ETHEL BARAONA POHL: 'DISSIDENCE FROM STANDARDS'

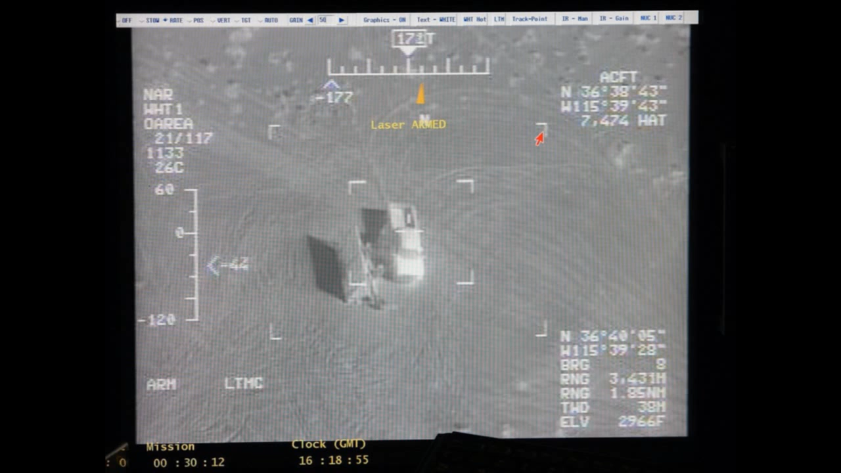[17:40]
And this is a target of a drone. And what I'm showing, all these images that you must know already, because after all that, it comes this.